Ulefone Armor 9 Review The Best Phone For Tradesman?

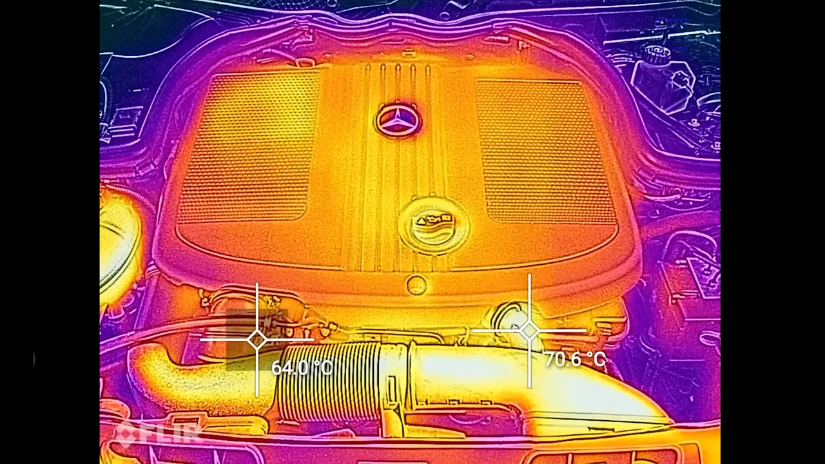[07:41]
a very quick sample now of my engine of my car which was quite
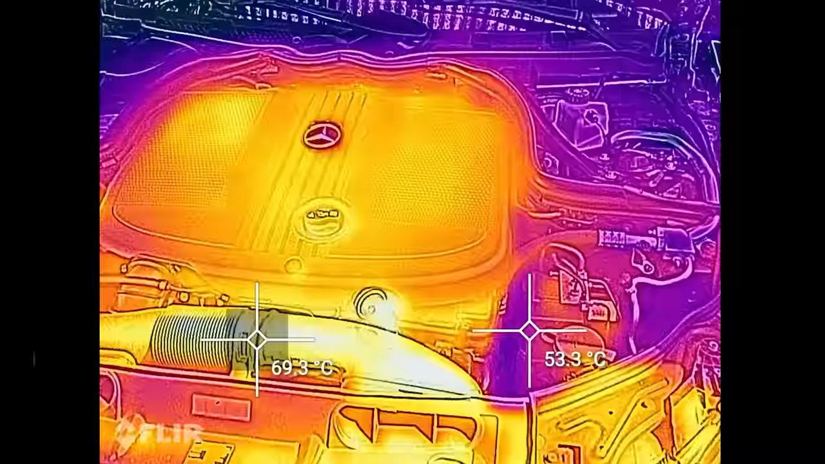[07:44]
hot
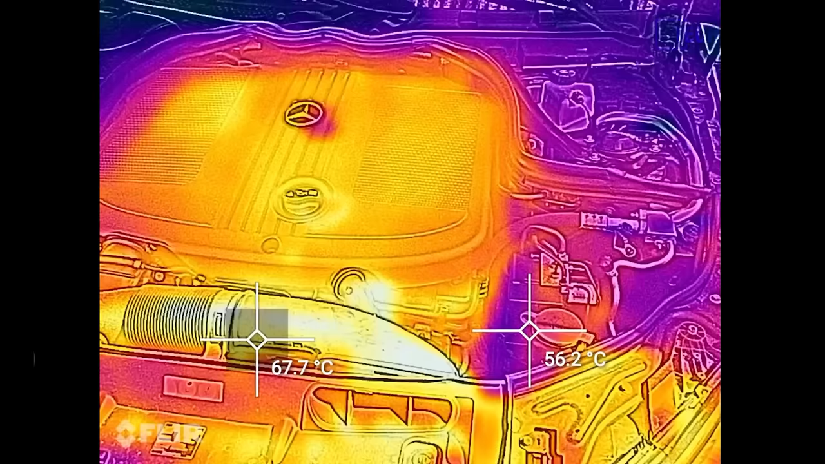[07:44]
just to show you that what this is capable of now i use actually a thermal imaging camera in my reviews
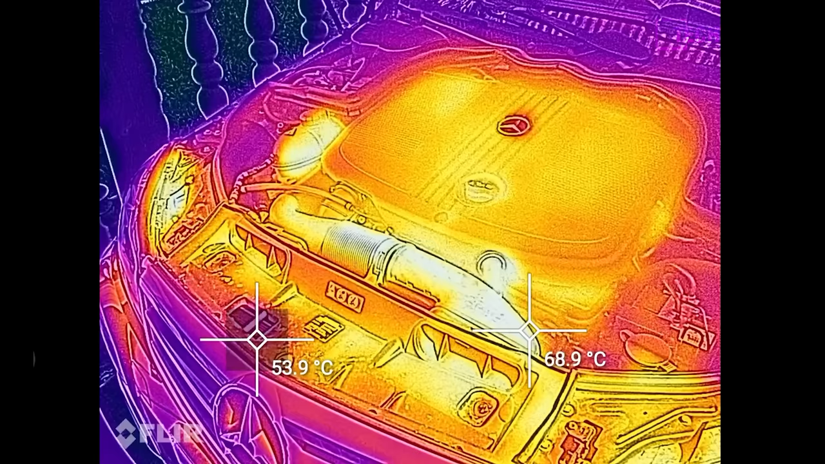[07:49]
a lot to show you how hot devices are but here's that sample so
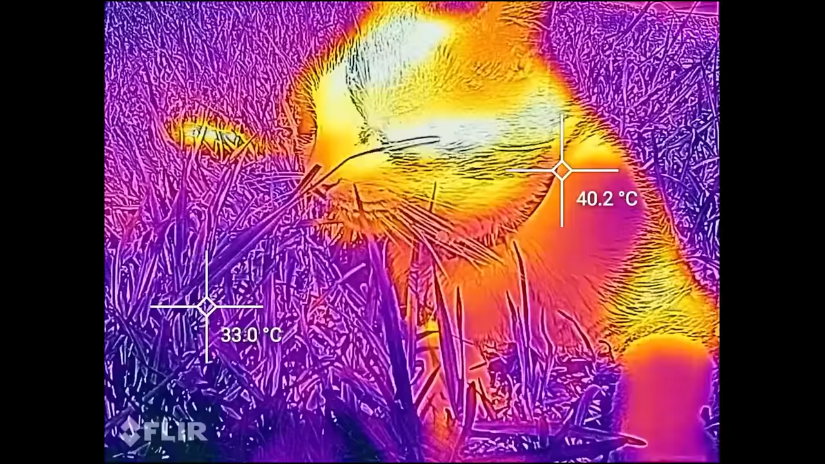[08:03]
including my cat the top of her
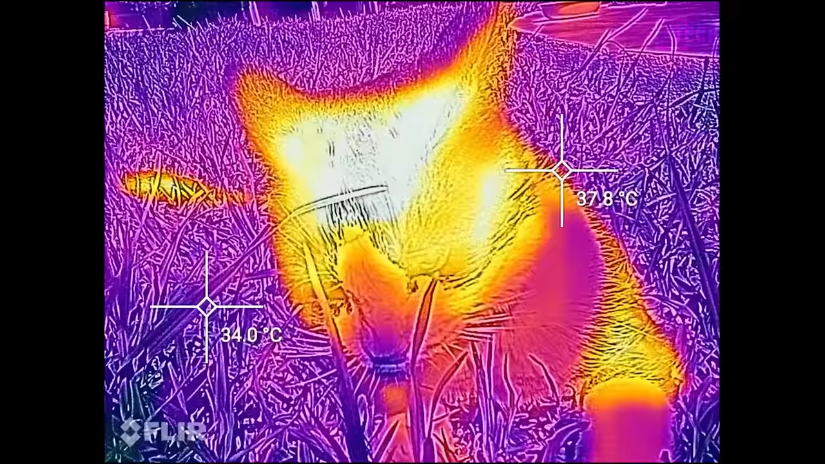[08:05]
head she's been in the sun here was